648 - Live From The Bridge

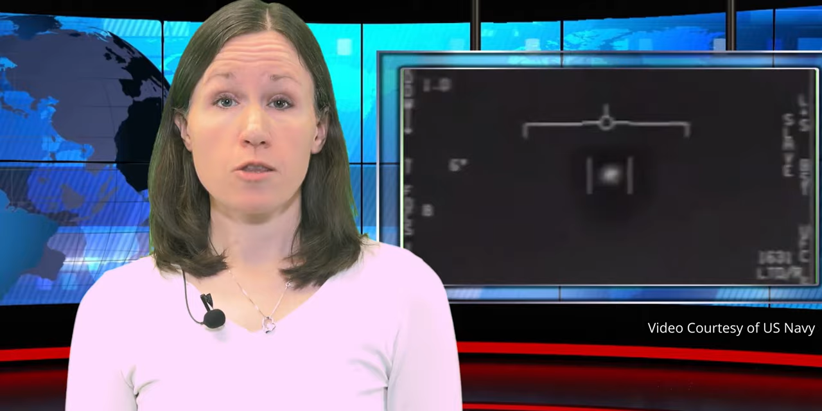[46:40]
The Pentagon says it can explain three previously leaked videos of supposed UFOs, and the explanation is simple. They're real, and they're still a total mystery. The US government declassified three top-secret videos of unexplained aerial phenomena on Monday, confirming that clips that first surfaced in 2017 are legitimate. That's not to say that the UFOs are not of this world, but that the Pentagon is unable to identify the objects seen flying in the videos. Word wizards are making the connection.